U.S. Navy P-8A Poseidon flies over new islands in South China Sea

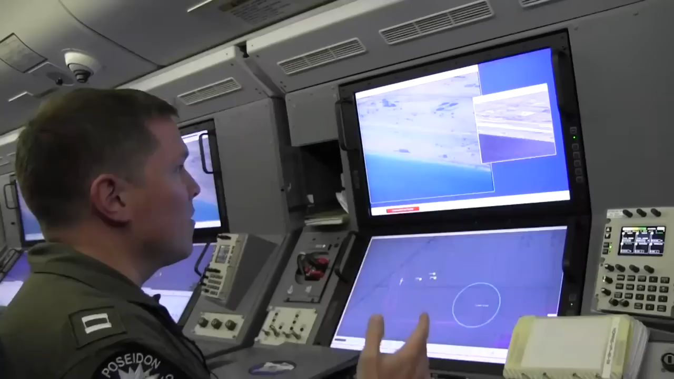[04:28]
Spratly Islands in the South China Sea. Currently what we're looking at is some construction on a landing strip.
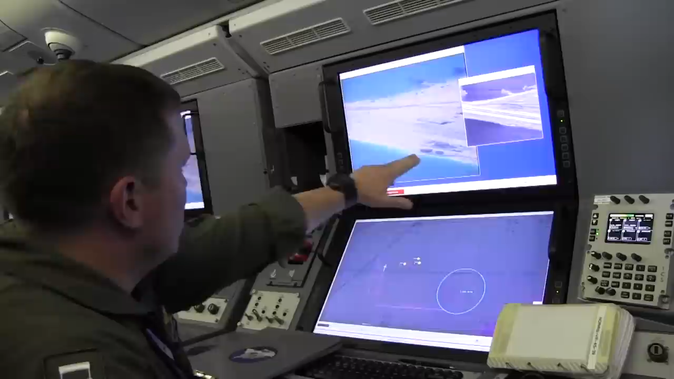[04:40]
You can see here the landing strip and on the backside there, the taxiway that they're building. This has come and built hundreds of meters in the past couple months.
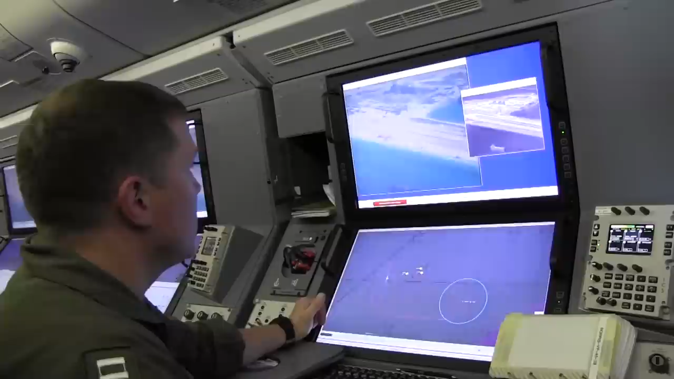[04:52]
Here's the end of it there.
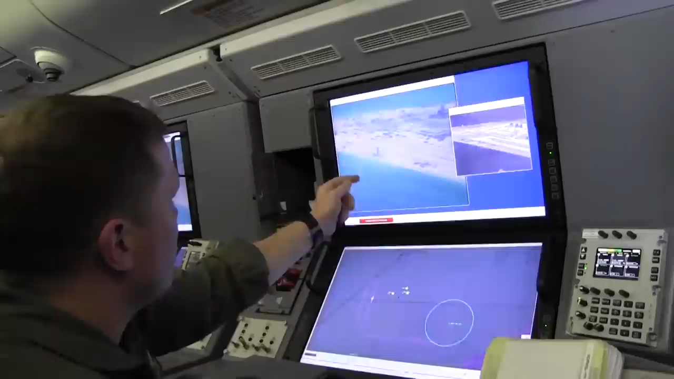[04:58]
You'll see too, if once it pans over to the west side of the island, east side of the island.
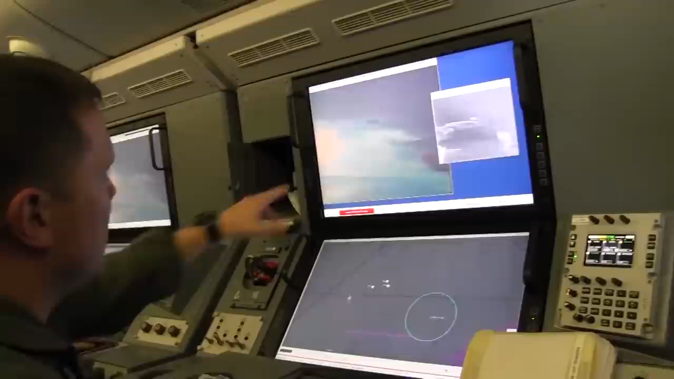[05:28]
So here is a hose going in to build this land up in order to make more area for structures.